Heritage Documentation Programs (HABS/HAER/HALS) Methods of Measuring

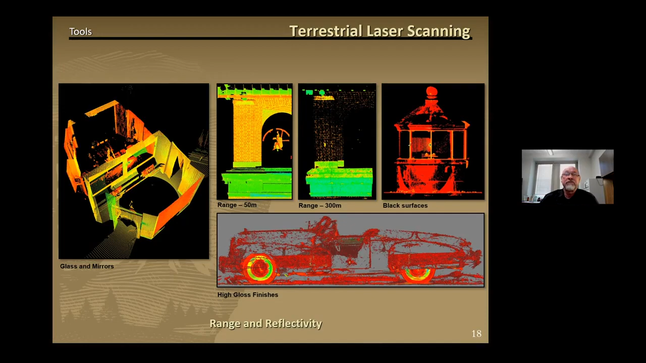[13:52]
This image of a lighthouse lantern shows how black surfaces can give spotty returns. And this final image shows how the high gloss surface of the vehicle can give unreliable or no returns at all. This video fly through of the laser scan data from Fort Jefferson at Dry
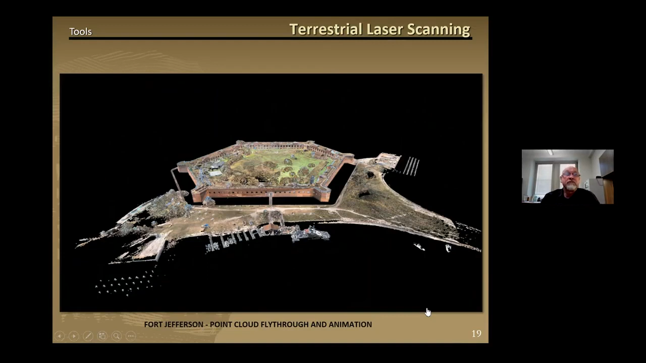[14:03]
Tortugas National Park is an excellent example of the and depth of information that can be captured using this technology.
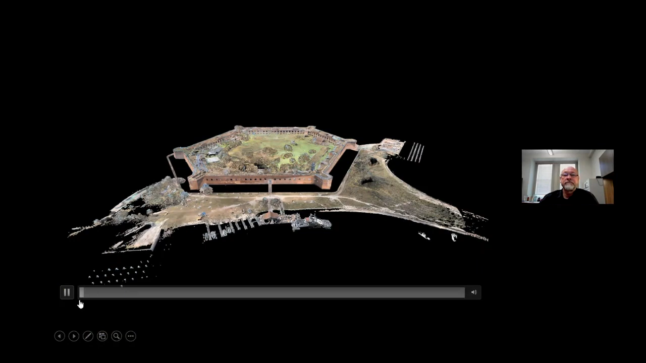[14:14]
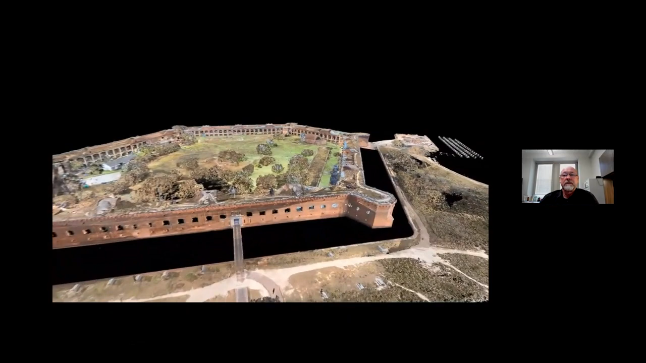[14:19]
The black areas are water, of course, around the moat on the exterior of the fort.
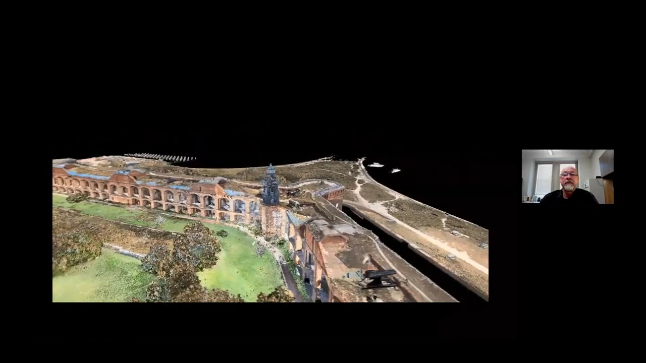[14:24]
That water does not return any data from the scanner, so it just shows up as black.
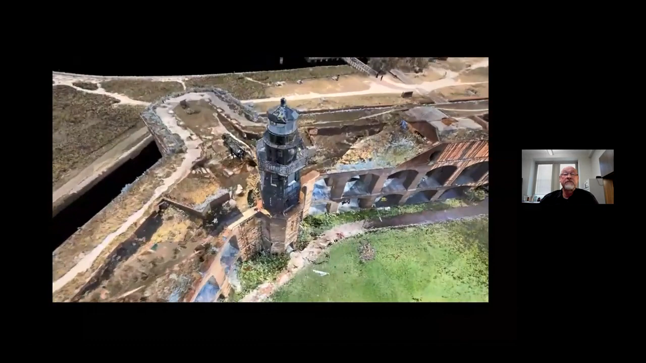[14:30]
We can also take these scan data and slice down through them,
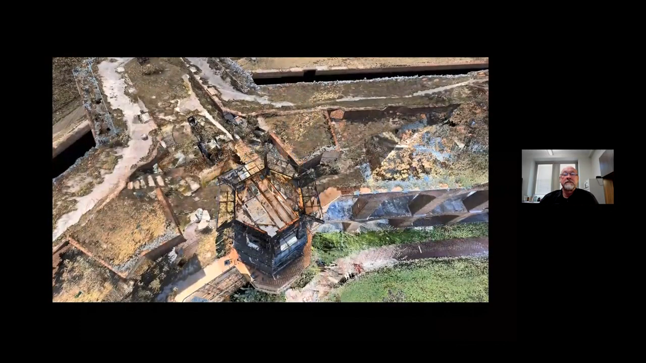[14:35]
which is basically how we capture
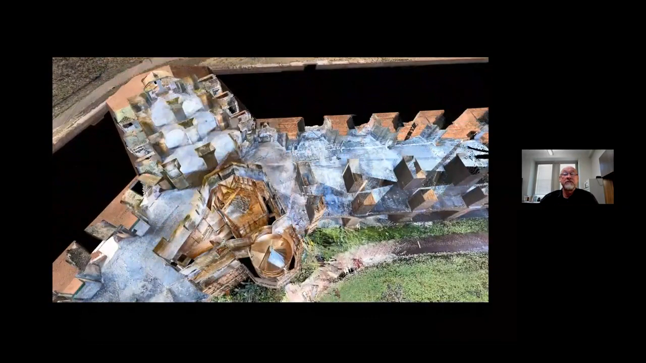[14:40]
plans, elevations, and sections with the data by slicing through them
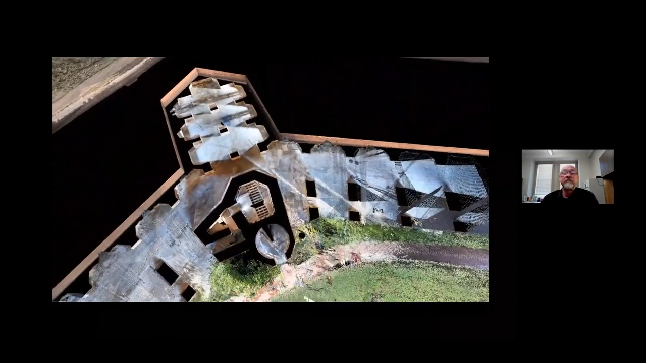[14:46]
and drawing what we see on the screen.
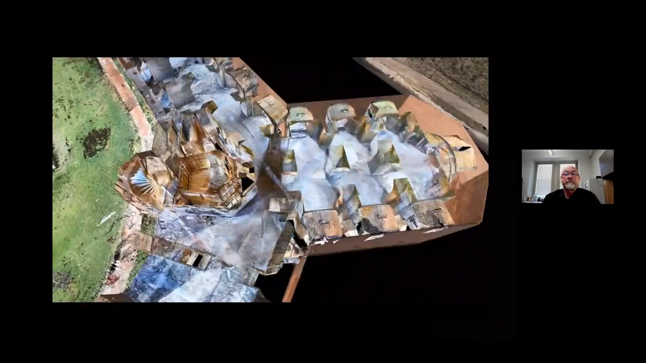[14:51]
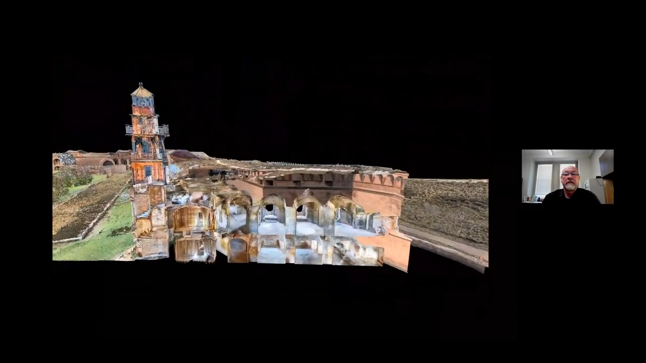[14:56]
So that's in a section slice, and then it's going to rebuild it back,
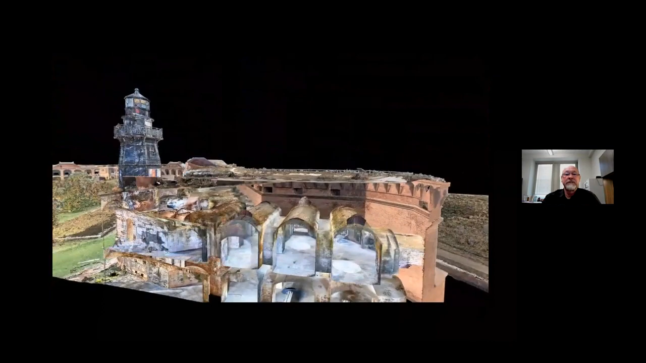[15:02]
sliding out to the end.
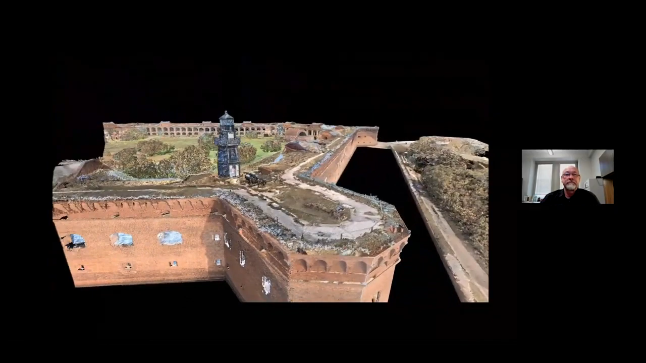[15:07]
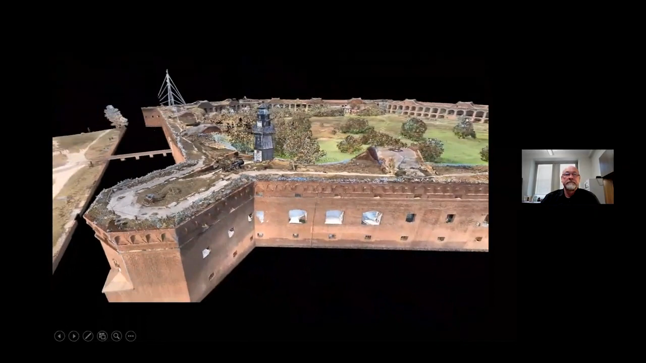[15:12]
You can see how much detail is captured in this data scan set.
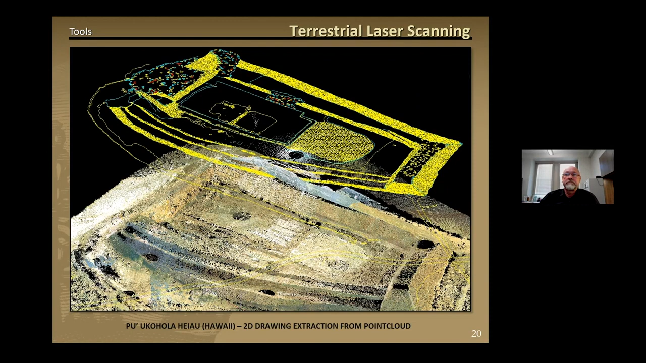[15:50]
By viewing the point cloud in the ortho mode plan view, the delineator can see exactly what to trace. This is an image of the final Heiau site plan plotted onto vellum, showing the stacked lava rock in detail, and in this particular drawing where the stonework had collapsed in places due to an earthquake.
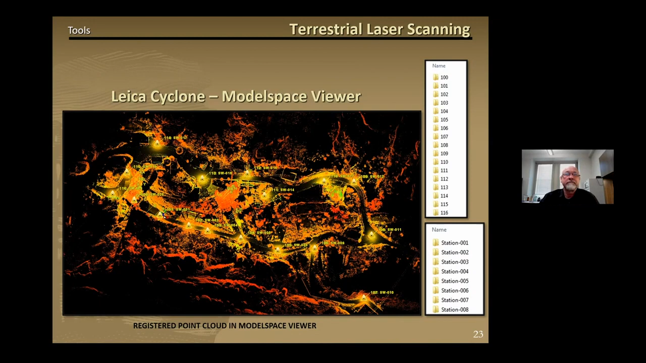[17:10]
These random scale orange and red colors you see here are called an intensity mapping. They represent the reflectivity of the surface the laser is bouncing off of, not true color.
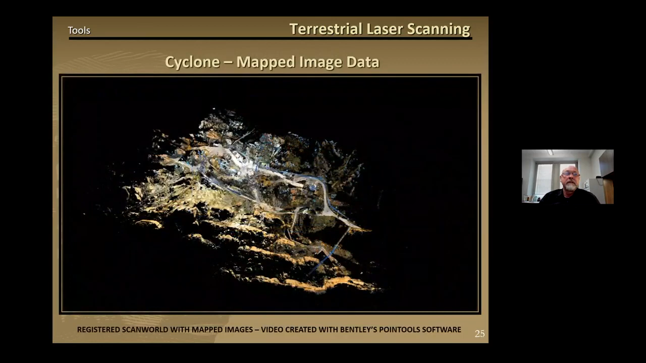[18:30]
This fly-through video shows the COCA test standpoint cloud with the colors mapped to the scans.
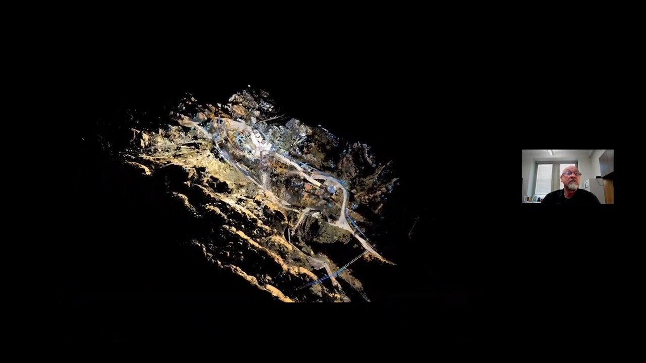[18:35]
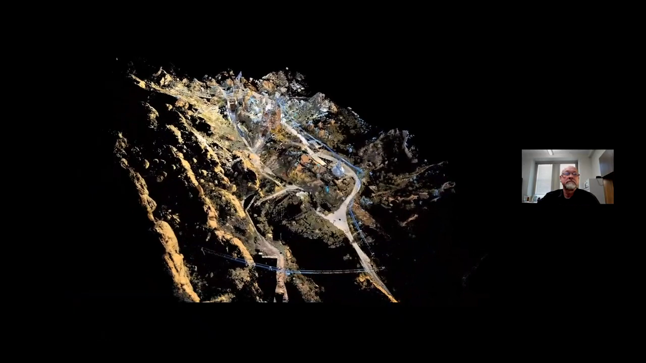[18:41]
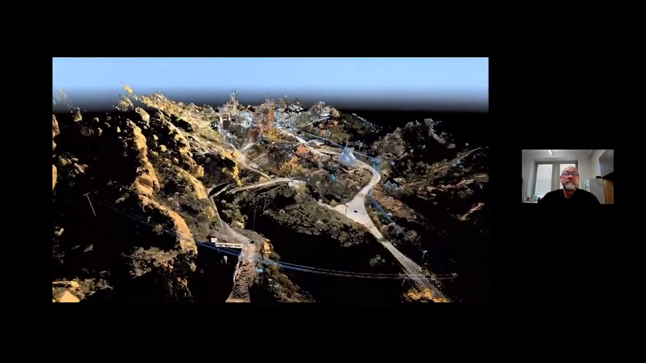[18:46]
So you can see the complexity of the site and the landscaping is quite dramatic.
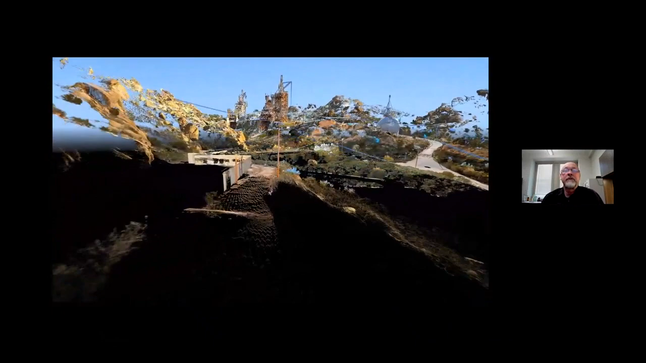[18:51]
As we fly through, you can see differences in the point cloud density.
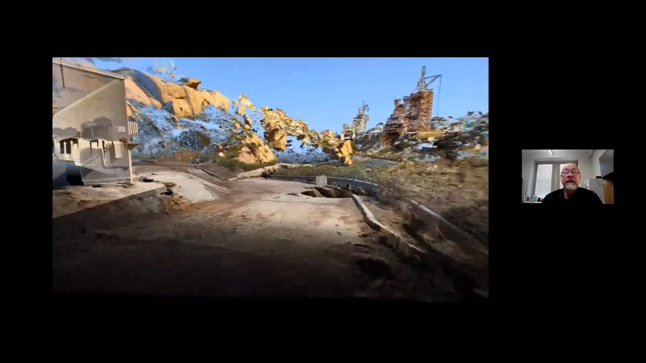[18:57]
So on the structures, the density is much higher, meaning the points are much closer together.
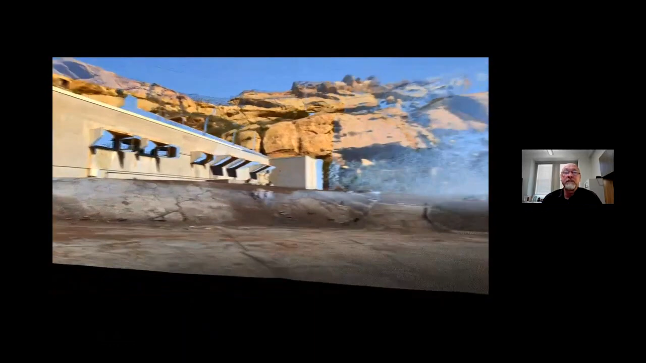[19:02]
And then the landscape, which we didn't need to capture so much detail on,
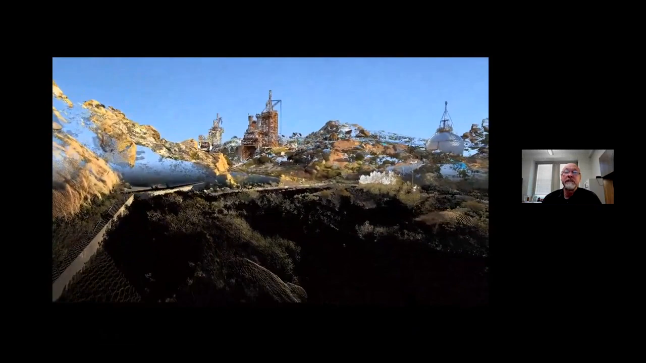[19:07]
the points are much more sparse and you can kind of see through them. They have a transparent look.